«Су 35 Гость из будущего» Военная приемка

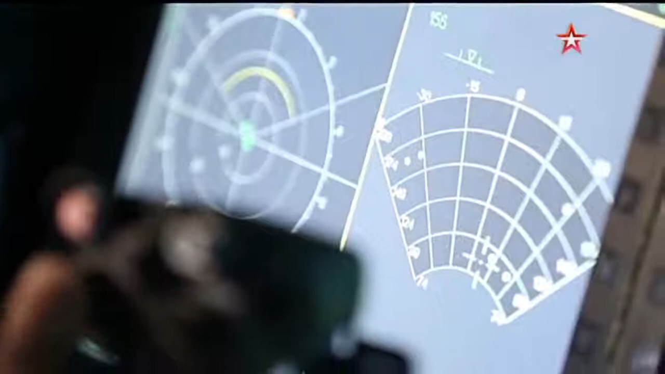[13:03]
нет ли там сейчас вражеских целей Мы подводим перекрестье
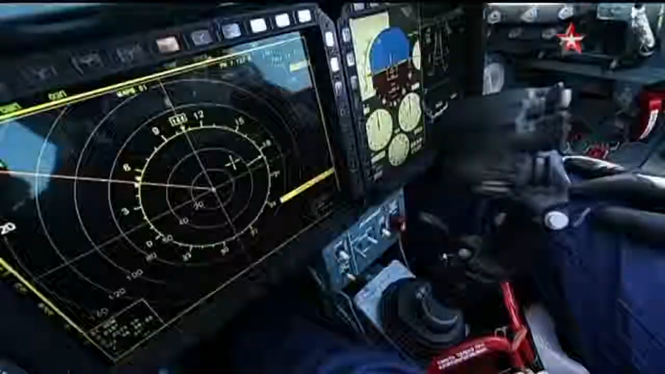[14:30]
соответственно Все отрабатывается на земле А теперь представьте,
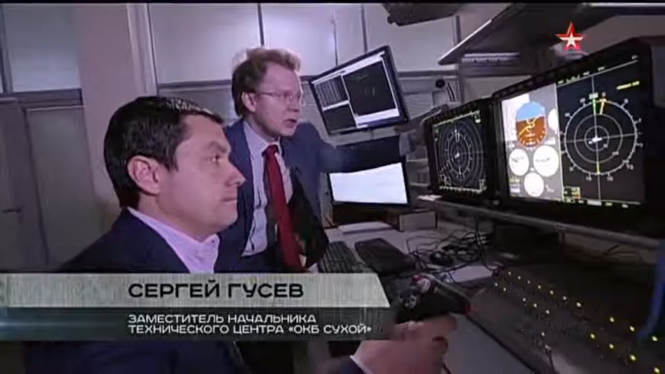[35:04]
вся информация летчику выдается На индикаторах со встроенными вычислителями На основе ЖК-матрицы Это значит,
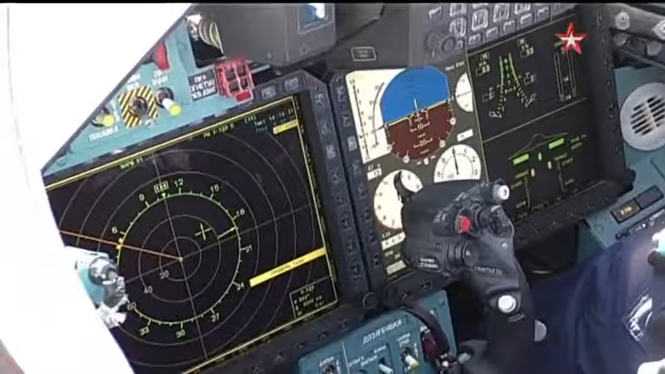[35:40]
теперь мы представим следующую ситуацию Что,
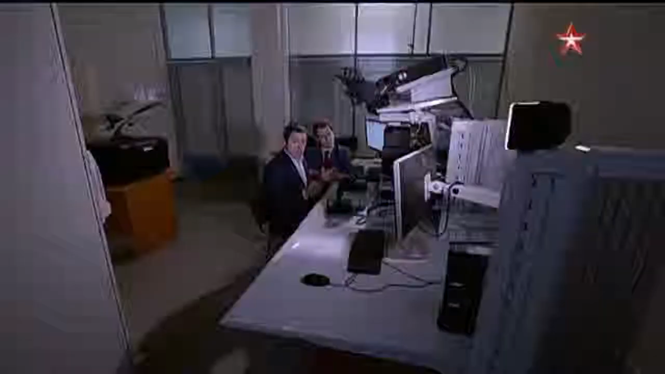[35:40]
например, вот в этот Главный для летчика монитор Ну,
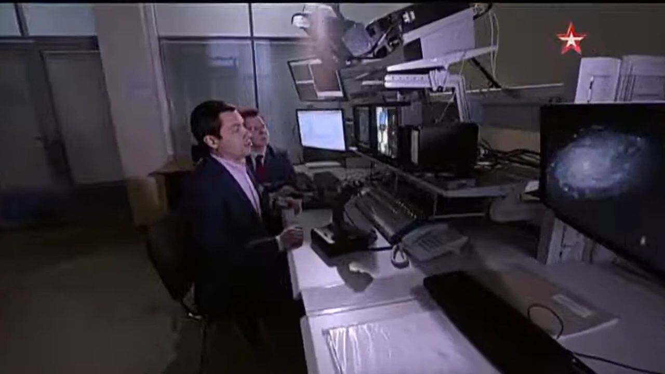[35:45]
не то, что пуля попала Но произошло что-то подобное неприятное И монитор вырубается Смотрите,
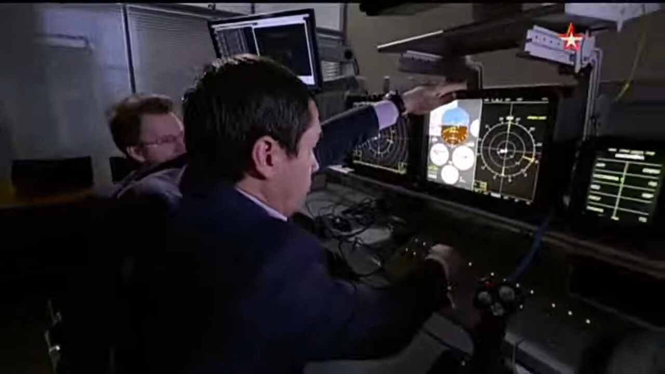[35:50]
что будет происходить дальше Что происходит?
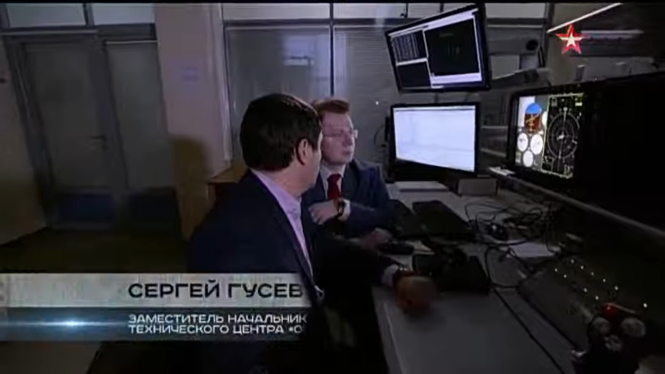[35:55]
Система резервировала Отказ одного индикатора И все-таки не слишком
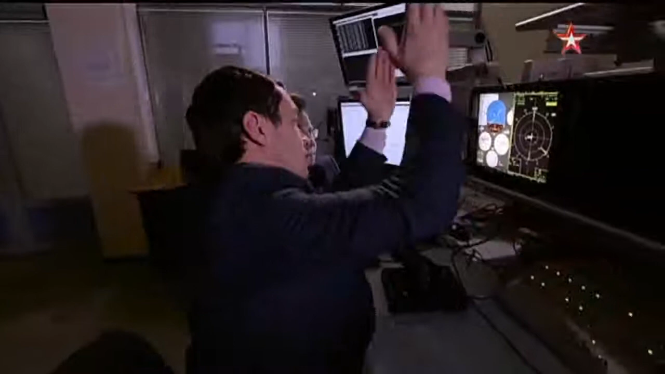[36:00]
ли страшно Доверять так много жизненно важных органов Компьютеру А если сломается?
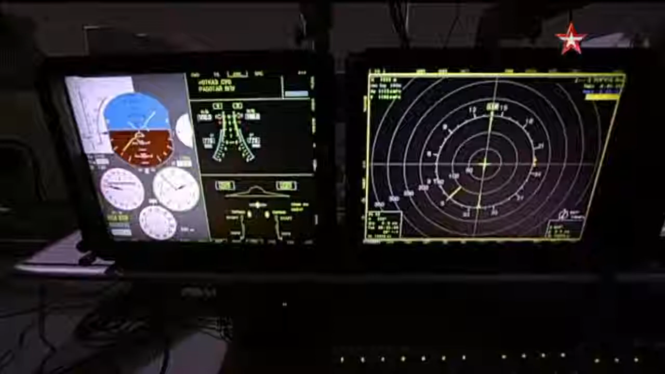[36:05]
Но на боевых самолетах в наши дни Дублируется абсолютно все И вместо одного электронного мозга Су-35-2 Точно так же,